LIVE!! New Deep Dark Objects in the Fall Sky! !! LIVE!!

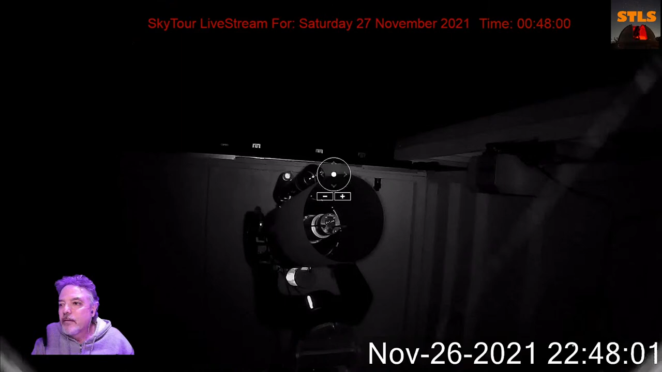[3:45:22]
there is a telescope in the building right now. And what we'll do is, since we're all ready to go here, I want to go here. And now we're going to shut the roof. Good night, telescope. Good night. Good night. Thank you for wonderful views tonight.